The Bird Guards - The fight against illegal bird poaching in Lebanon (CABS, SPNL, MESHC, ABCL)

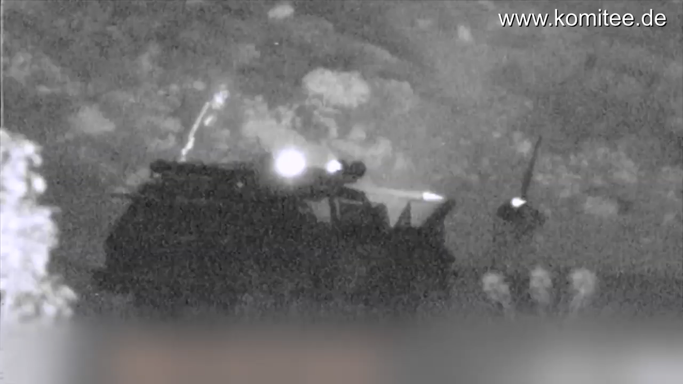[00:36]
Even at night and undercover, they collect evidence against the bird killers.